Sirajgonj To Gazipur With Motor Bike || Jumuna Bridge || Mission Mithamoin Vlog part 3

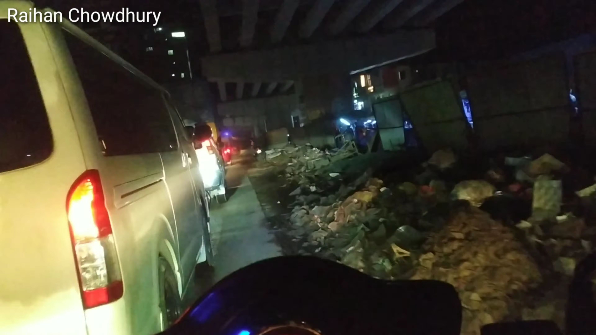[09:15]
আর এই জায়গাটার নাম হচ্ছে কালিয়াগঞ্জ।
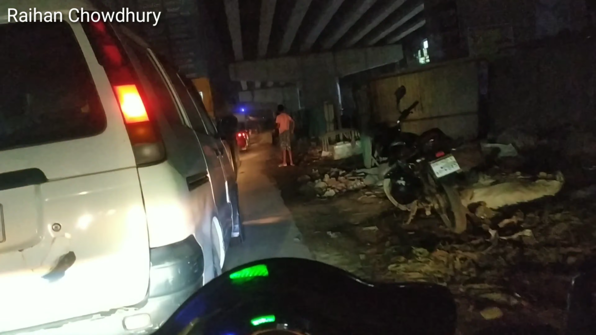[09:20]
তো অলমোস্ট আমরা গাজীপুর জেলার মধ্যে ঢুকে গেছি, তো এত পরিমাণে জ্যাম যেটা বলার মতো না।
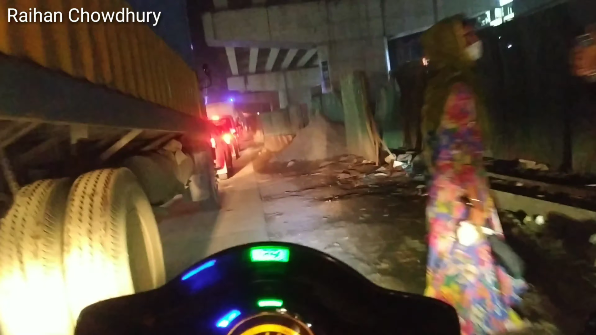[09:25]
অনেক ফ্লাইওভারের কাজ হয়ে গেছে,
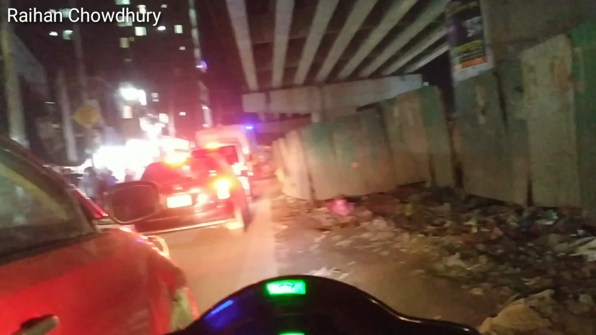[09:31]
সেগুলা চালু হয়ে গেছে, সেগুলাতে কোনো প্রবলেম নাই, আর যেই ফ্লাইওভারগুলো এখনও চালু হয় নাই এরকম পরিবেশ সৃষ্টি হয়ে আছে,
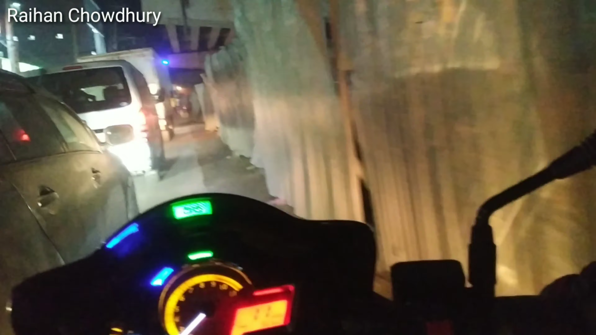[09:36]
সব গাড়ি ওয়ান ওয়ে দিয়ে যাচ্ছে।
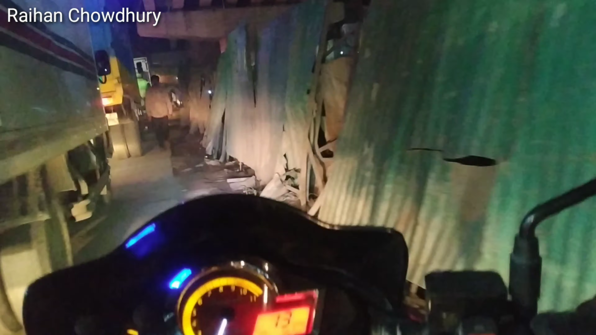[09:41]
সো এত পরিমাণে জ্যাম হয়ে আছে এই জায়গায় সেটা বলার মতো না, অনেক কষ্ট করে পার হচ্ছি।
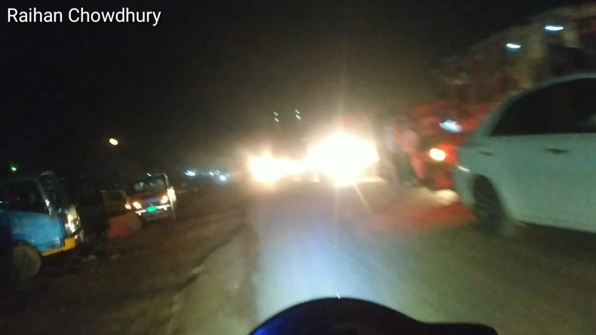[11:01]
শরীরটা আসলেও খুব ক্লান্ত লাগতেছে আজকে গাড়ি চালাইতে, এখন সন্ধ্যার পরে বিশেষ করে। আর রাস্তার যে অবস্থা এই সাইডে, এটা বলার মতো না, হুটহাট করে কে কোন দিক দিয়ে কী গাড়ি চালাচ্ছে কিছুই বোঝানো যায় না।
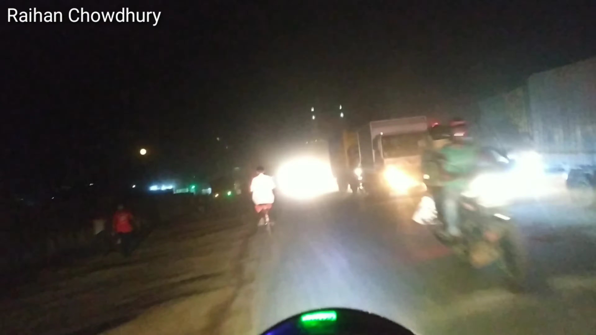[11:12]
আর রাস্তায় এত ভিড়, আসলে প্রচুর পরিমাণে ওয়ার্কার্স,
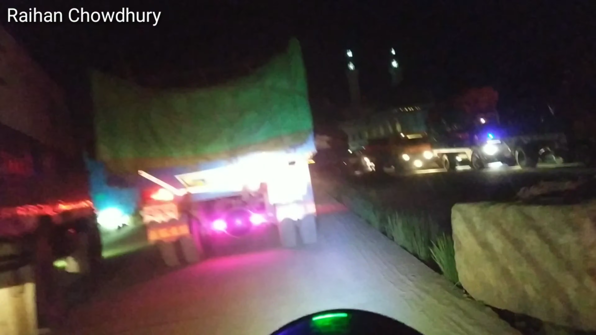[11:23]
এখানে সাধারণত ওয়ার্কার্সের সংখ্যাটাই অনেক বেশি, যেই কারণে খুব বিরক্ত লাগতেছে।